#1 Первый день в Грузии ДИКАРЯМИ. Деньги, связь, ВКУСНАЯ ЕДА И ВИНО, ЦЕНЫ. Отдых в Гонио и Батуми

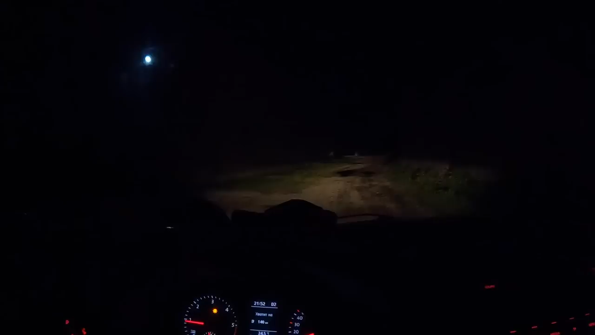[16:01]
Вот прикиньте, вот едешь и все. Вообще, дебри, ничего не видишь. Но вы-то сегодня видели ночью, да, куда мы едем и знаем, куда мы едем. Что мы едем в отличное место. А вот так вот, когда ночью приезжаешь, вот и получается непонятно, что.